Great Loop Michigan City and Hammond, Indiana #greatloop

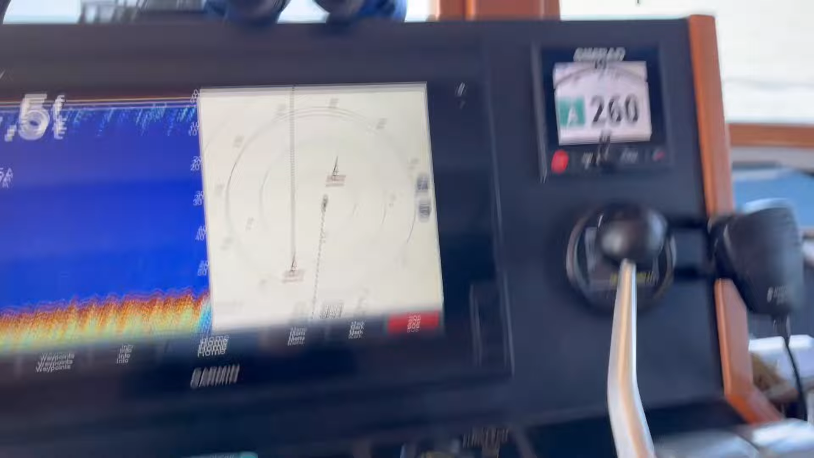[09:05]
So it's holding our heading. Here you can see those boats I just mentioned in front of us.
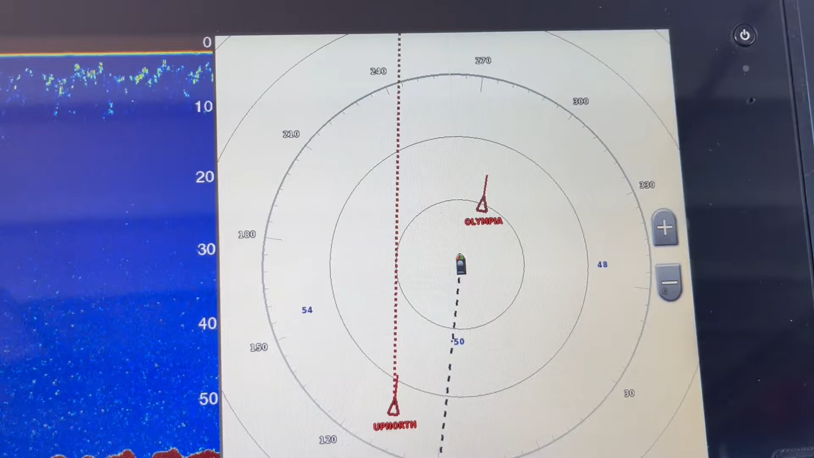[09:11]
Up north is behind us.
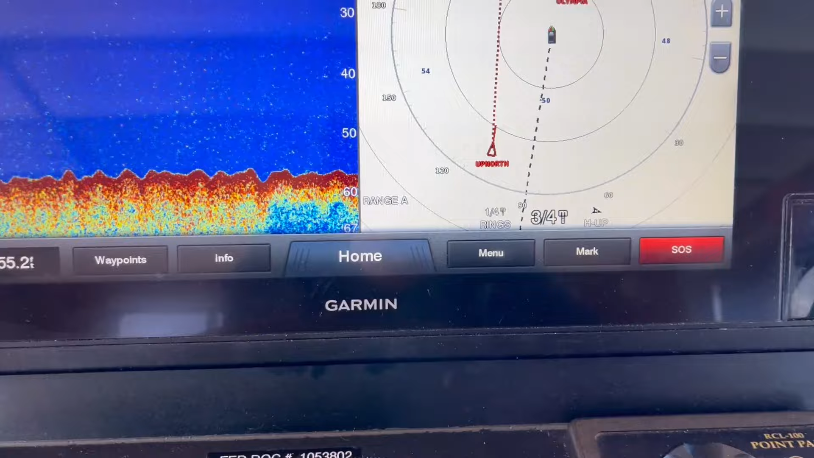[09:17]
And you can see it here on the chart plotter. These waves should calm down by I guess about 5 or 6 tonight if we're predicting.